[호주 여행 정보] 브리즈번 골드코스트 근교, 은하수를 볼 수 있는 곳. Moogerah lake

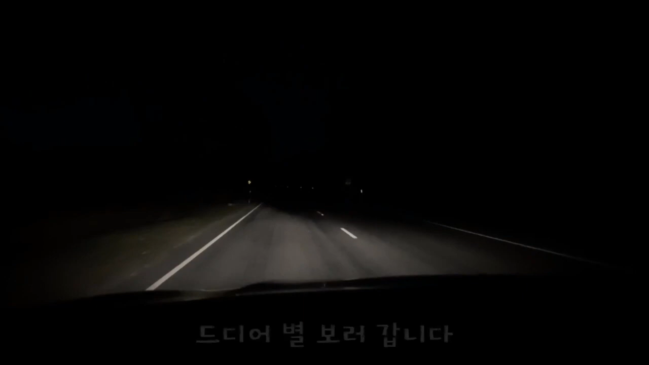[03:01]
대기장 올렸어 배보러 갑니다 엄청 깜깜해요 너무너무 깜깜해요 너무너무 깜깜해요 오 그래도 깜깜해요 차 한 데도 없어 캥거루 조심해 확 나온다
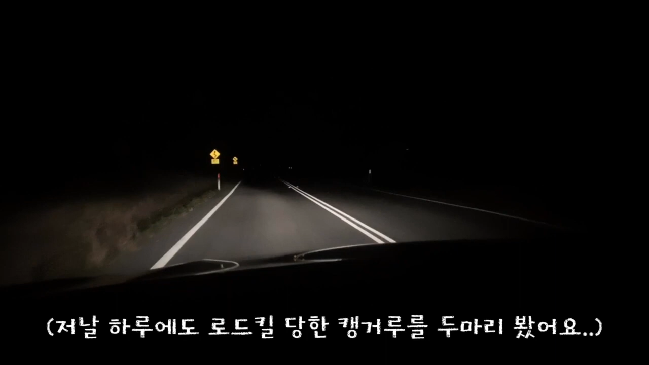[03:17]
하이빔을 켜면 좀 난데 와 사람 진짜 많아 낮에 보다 더 많은 거 같은데 사람이?